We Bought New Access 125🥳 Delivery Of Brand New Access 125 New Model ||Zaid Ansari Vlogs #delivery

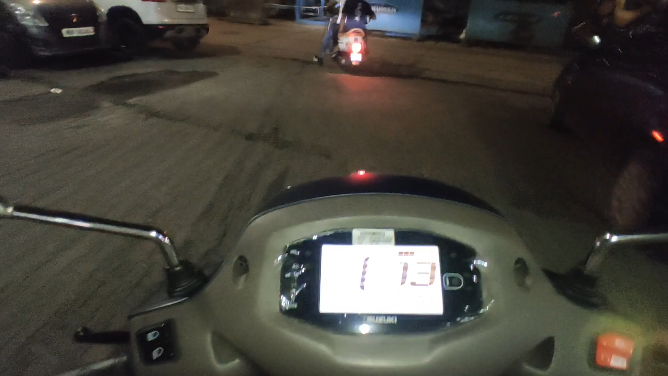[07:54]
एंड वाली गाड़ी भाई चला रहे, तो बस चलते अभी।